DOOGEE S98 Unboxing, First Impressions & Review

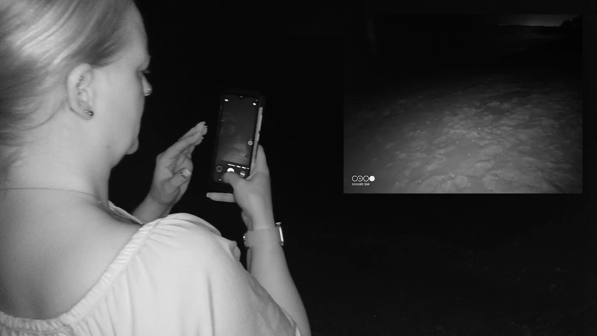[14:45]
I wonder if there's a setting for that. Or maybe you can't focus or that you have to learn how to focus. I don't know. I mean, I don't know nothing about it.
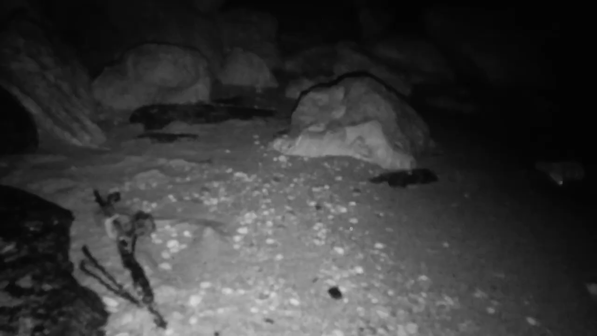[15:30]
However, the frame rate actually seems like it is suffering a bit. That could be because I'm not really giving it a whole lot to focus on here.
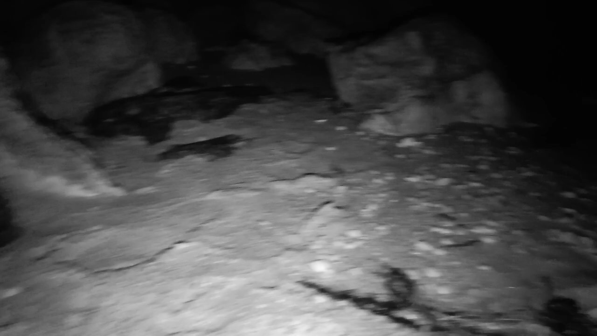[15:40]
We've basically got some shells and moving water. And also, this type of night vision is pretty short range because it is dependent on the infrared light to be shining.